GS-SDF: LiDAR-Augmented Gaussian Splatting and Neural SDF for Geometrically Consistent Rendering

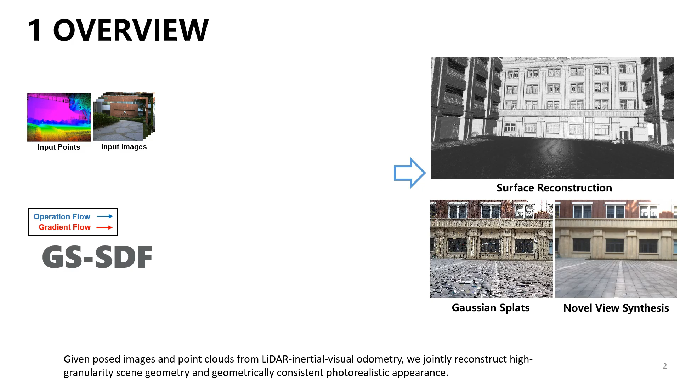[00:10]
Given post images and point clouds from LiDAR inertial visual odometry, we jointly reconstruct high granularity scene geometry and geometrically consistent photorealistic appearance.
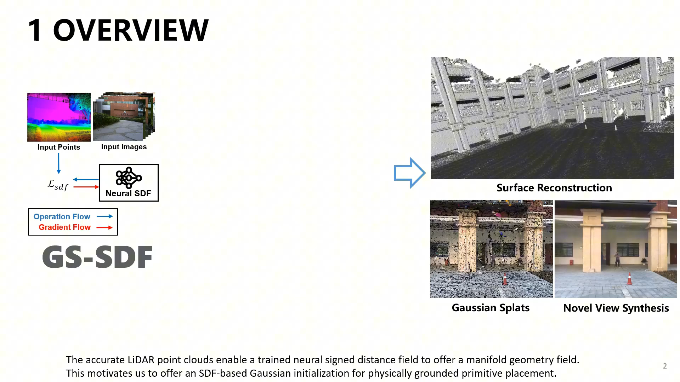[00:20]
The accurate LiDAR point clouds enable a trained neural sign distance field to offer a manifold geometry field.
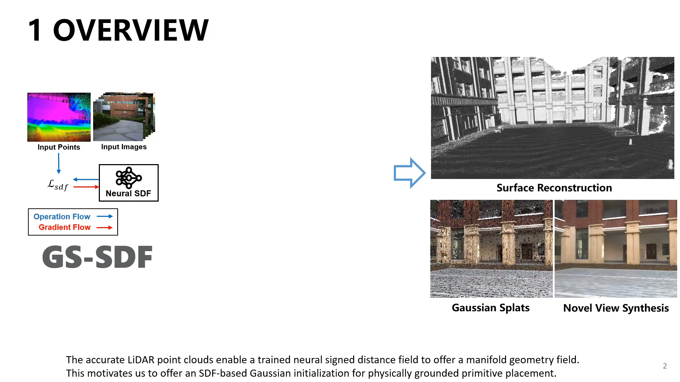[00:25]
This motivates us to offer an SDF-based Gaussian initialization for physically
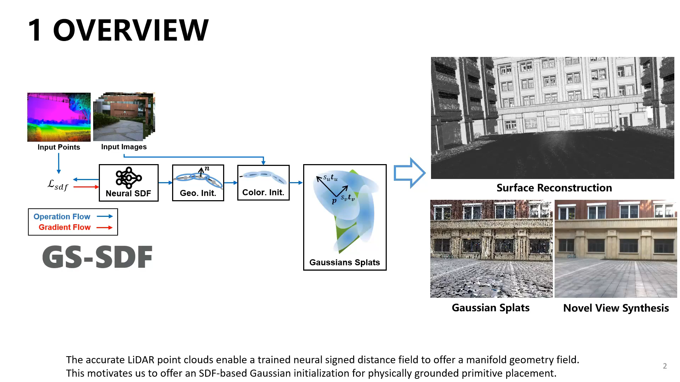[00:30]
grounded primitive placement and a thorough SDF-faded shape regularization for both Gaussian splats and the NSDF achieve a geometric consistent rendering and reconstruction.
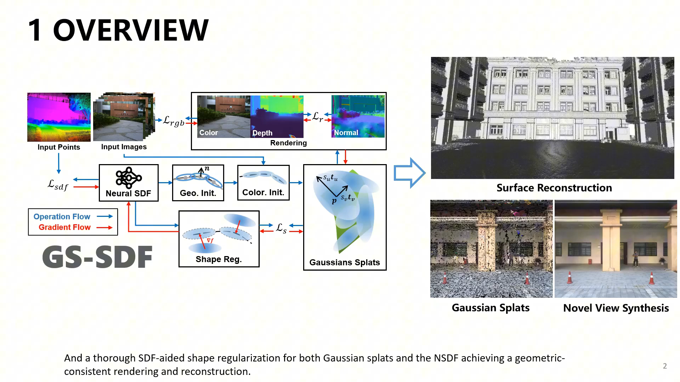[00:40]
We address the crucial role of the Gaussian initialization placement and optimizations and propose a careful Gaussian initialization with the help of a coarse neural sign distance field trained using input point cloud.
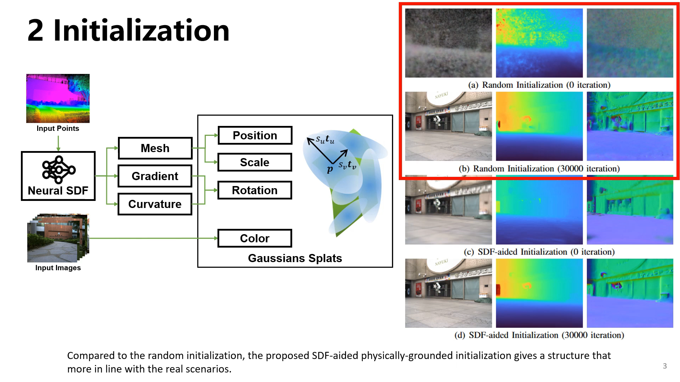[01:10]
Compared to the random initialization, the proposed SDF-faded physically grounded initialization gives us a structure that more in line with the real scenarios.
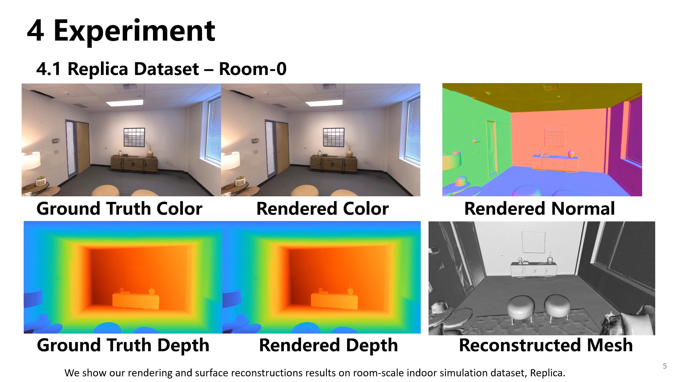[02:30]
We show our rendering and surface reconstructions results on room-scale indoor simulation dataset replica.